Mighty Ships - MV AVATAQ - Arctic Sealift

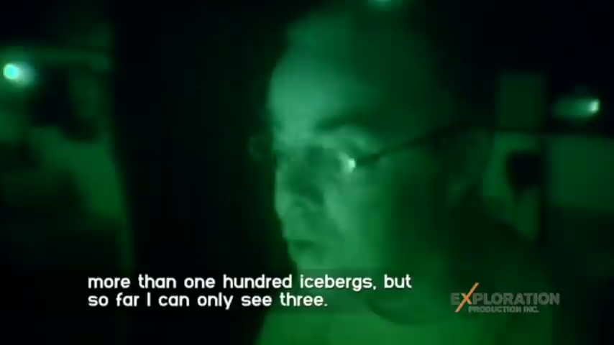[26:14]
I see one big iceberg just on the port side
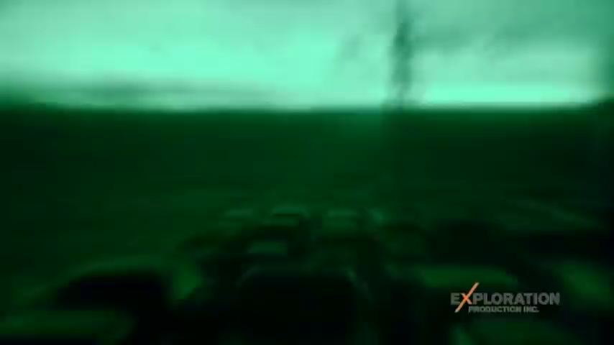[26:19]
on my route in 12 miles.
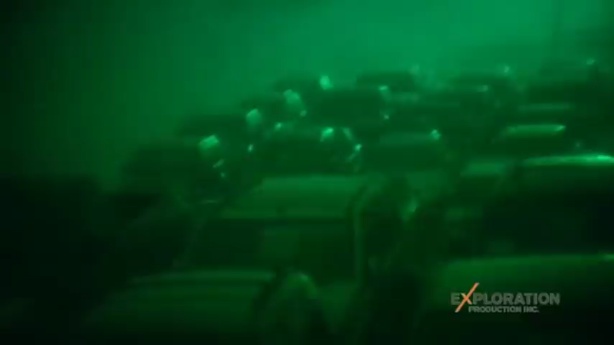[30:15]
Conditions go from bad to worse as fog sets in. It's around 2 knots.